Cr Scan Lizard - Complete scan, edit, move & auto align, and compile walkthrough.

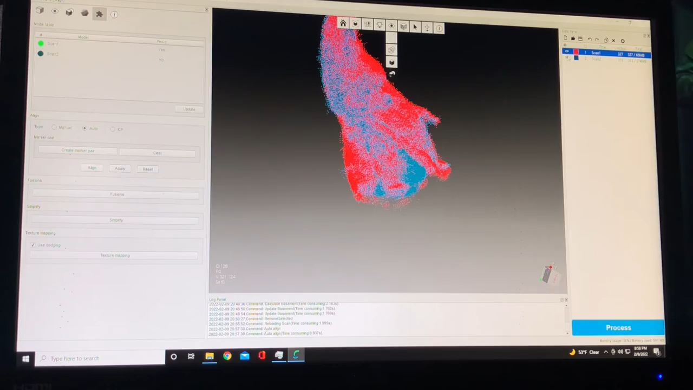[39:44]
There we go. So that kind of shows you which model is which.
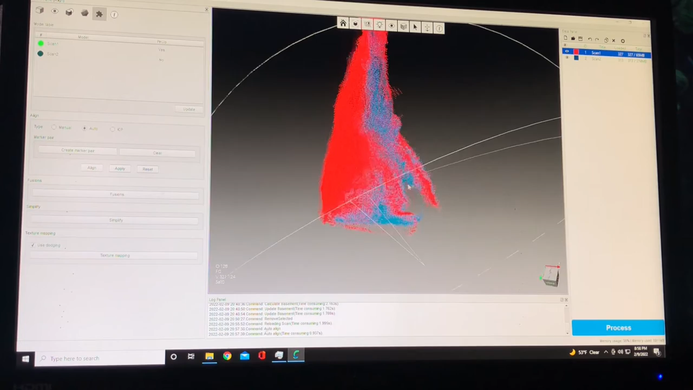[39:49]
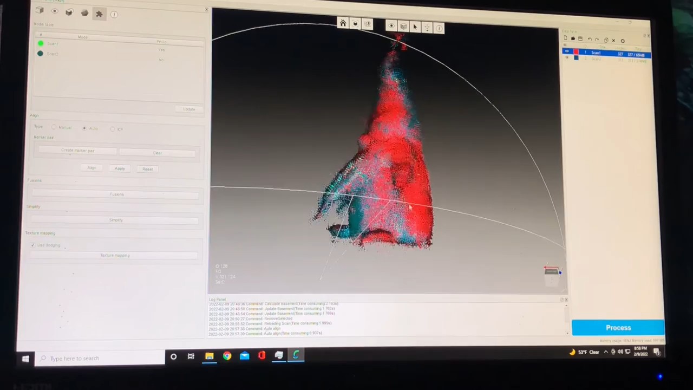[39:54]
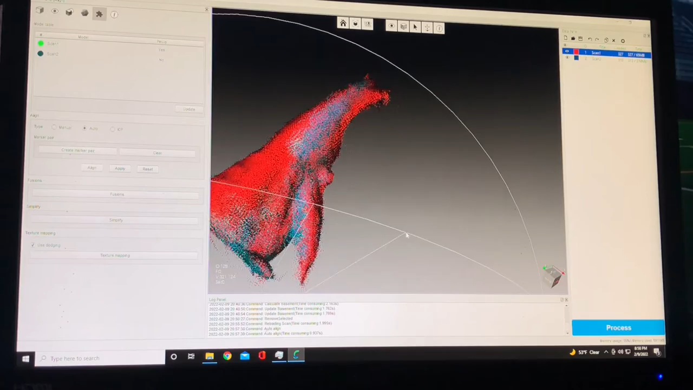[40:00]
So now that that actually did do a pretty good job,
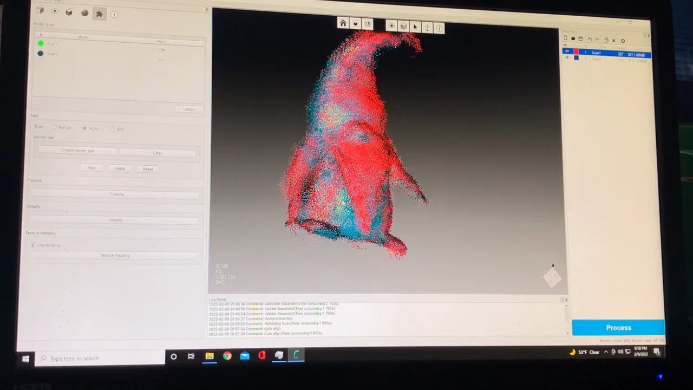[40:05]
and I'm satisfied with that,
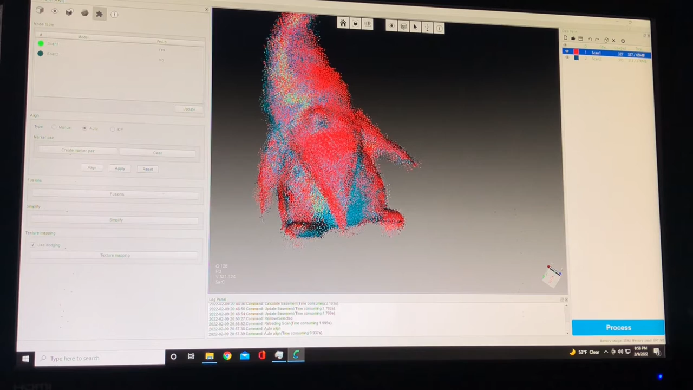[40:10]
before I get too crazy and get a whole bunch of scans over here, you can hit apply
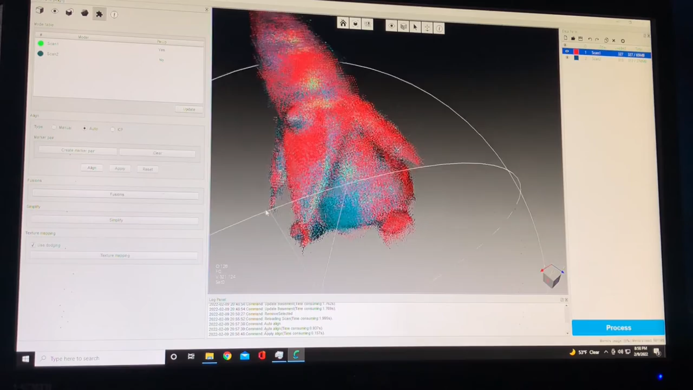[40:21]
and that will leave those two together now. Not permanently, but it just holds that registration or that positioning on the table.